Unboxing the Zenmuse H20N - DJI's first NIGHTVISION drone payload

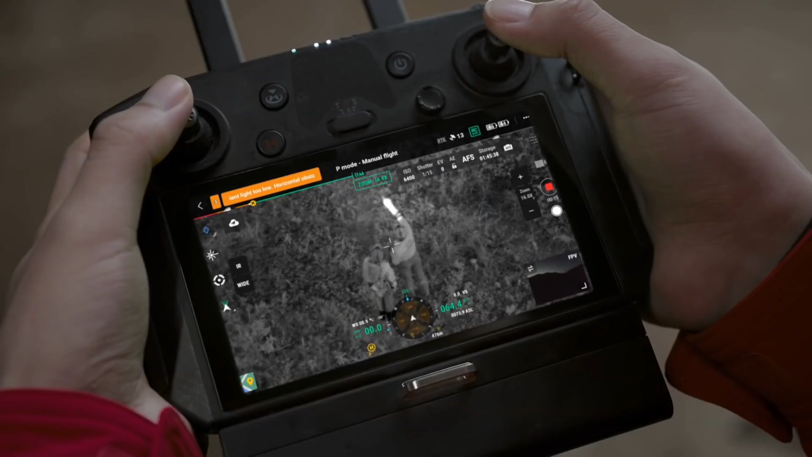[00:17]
This is the camera right here, and it is perfect for low-light inspection and nighttime search and
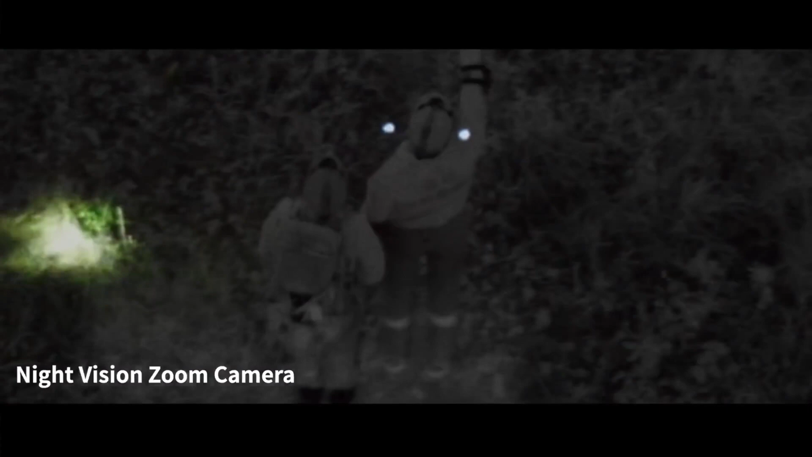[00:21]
rescue missions due to the unique starlight sensor this camera has. So that's what we're going to take a look at today.
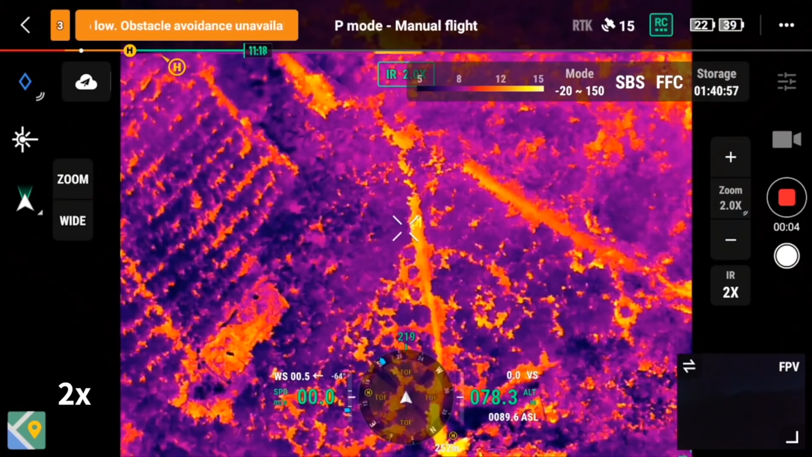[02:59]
It also has AI smart track which allows you to
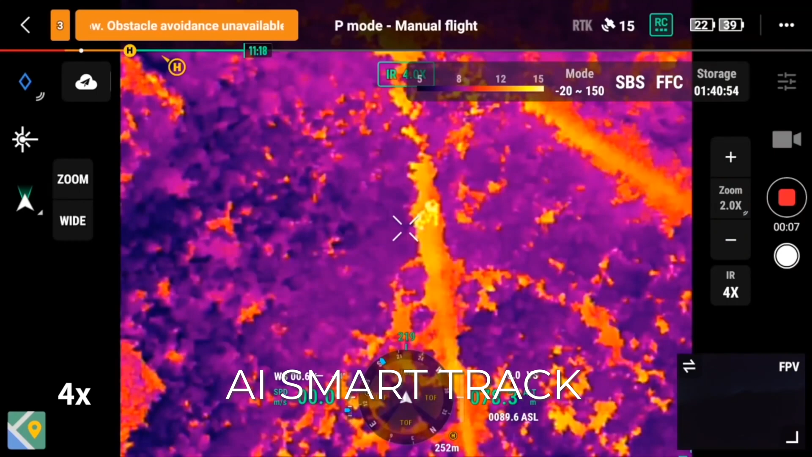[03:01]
tag a person or an object of interest such as a car and the camera will follow that object automatically.
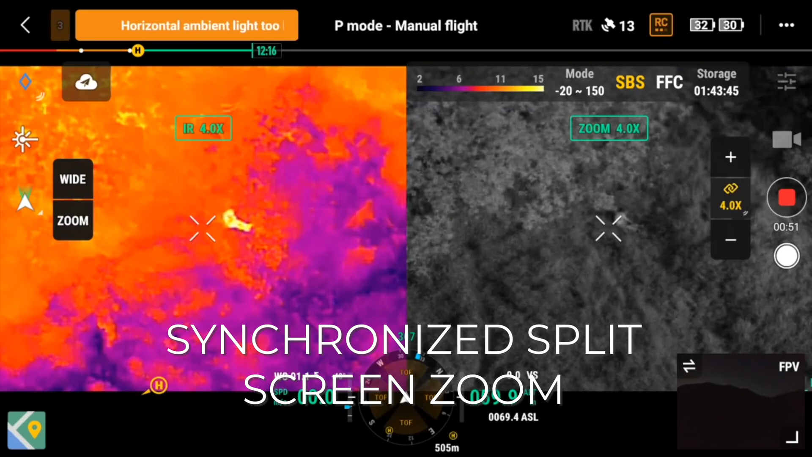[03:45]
So what this allows you to do is zoom in on a certain object with
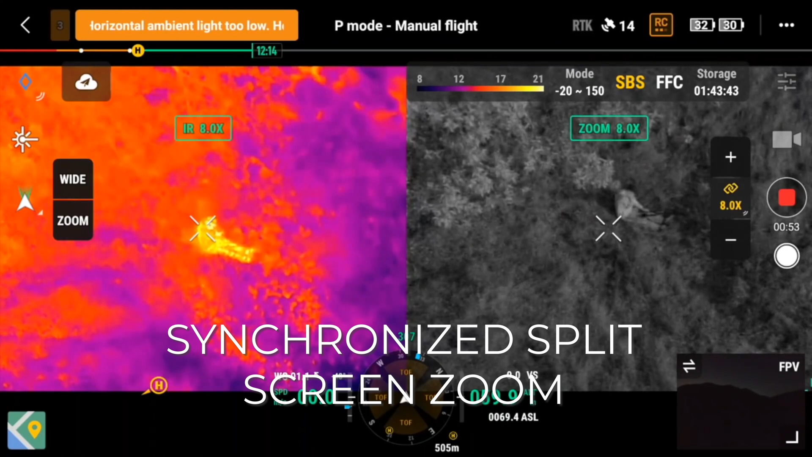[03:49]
the thermal camera and the standard night vision camera at the same time on a split screen on the controller.
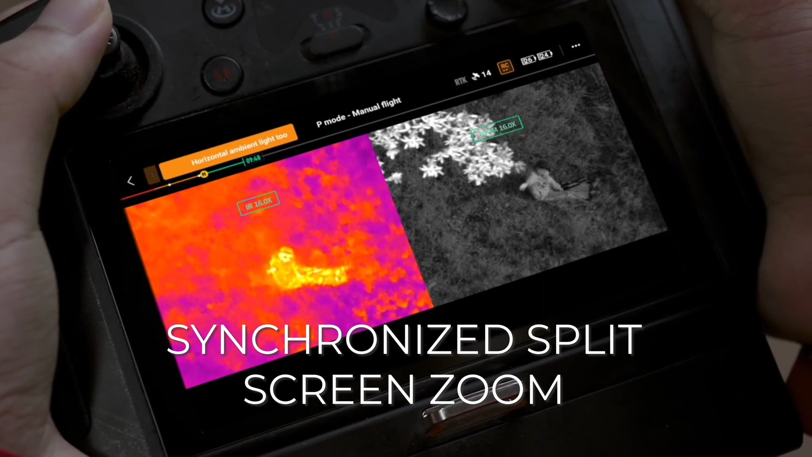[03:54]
So what you can do there is you can compare an image at night with the standard camera with the night vision sensor alongside a thermal image and get a live view of what those two cameras can see at the exact same time.